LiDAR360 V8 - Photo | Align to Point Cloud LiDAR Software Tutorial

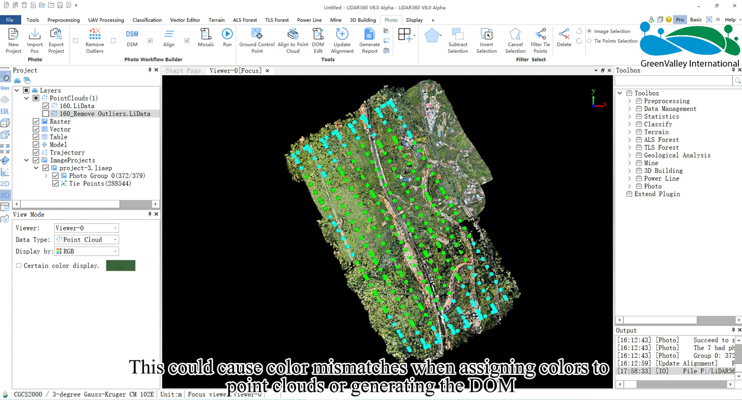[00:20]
If the user did not collect control points or if the collected control points are limited, discrepancies may still exist between the point clouds and images. This could cause color mismatches when assigning colors to point clouds or generating the DOM. The Align to Point Cloud function can resolve such issues,
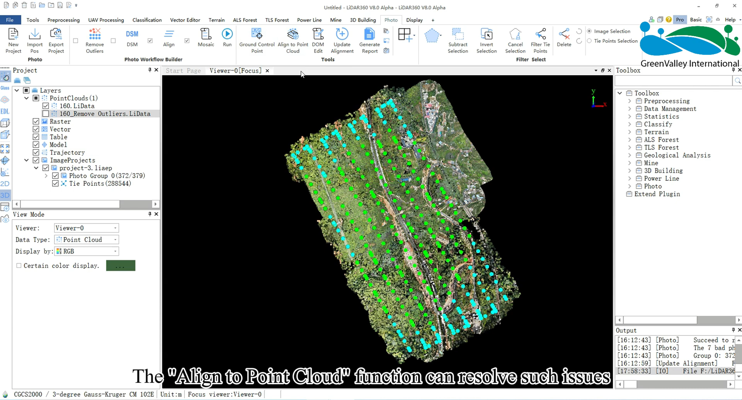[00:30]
reducing the elevation discrepancy between point clouds and images and improving alignment accuracy.
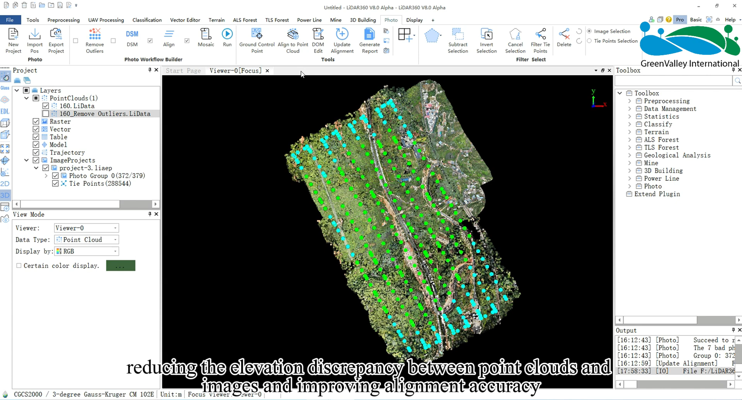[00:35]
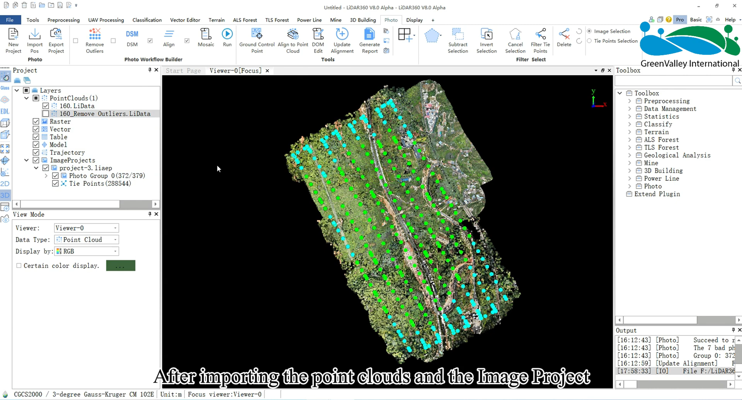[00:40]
After importing the point clouds and the image project, click the Align to Point Cloud button to open the function interface.
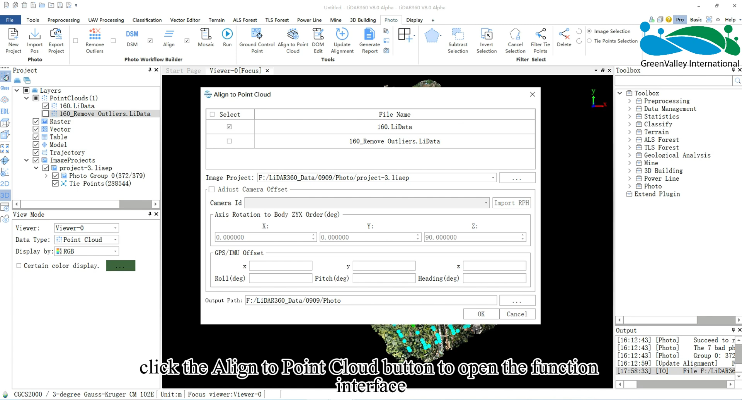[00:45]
You can check the Adjust Camera Offset option
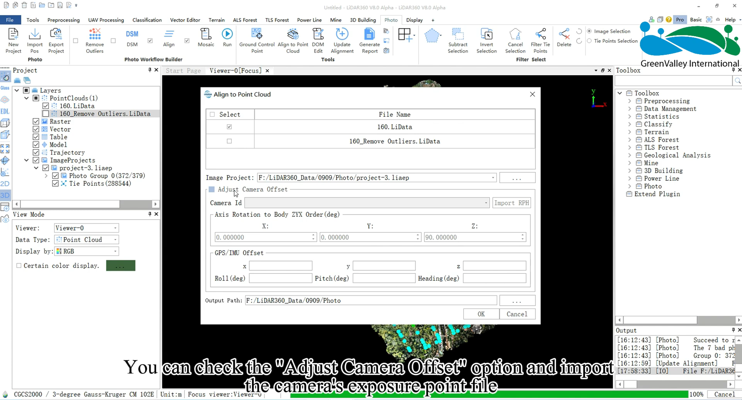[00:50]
and import the camera's exposure point file. You also need to configure the Axis Rotation to Body Order and GPS IMU Offset parameters,
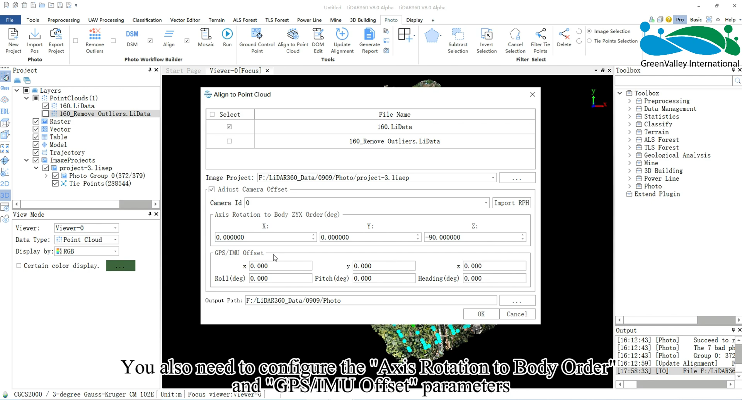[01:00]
which can be obtained from the hardware manufacturer. Once set, click OK to start the alignment process.
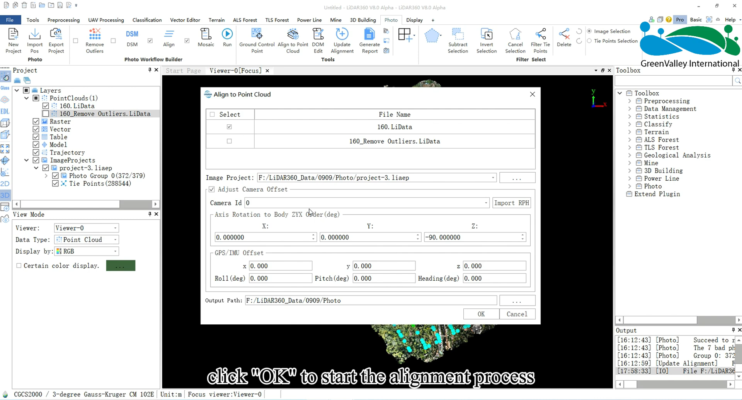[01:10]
Please note that excessive noise points may cause this function to fail. If that happens,
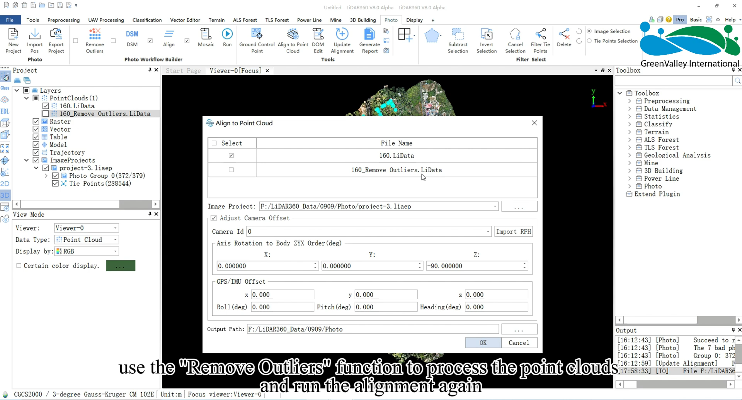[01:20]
use the Remove Outliers function to process the point clouds and run the alignment again. Once the operation is complete, a new LiAEP file will be generated in the output path with the prefix aligned as shown below.
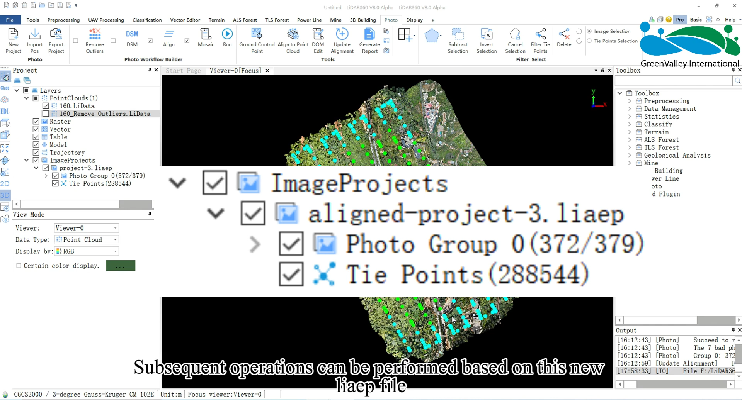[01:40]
Subsequent operations can be performed based on this new LiAEP file.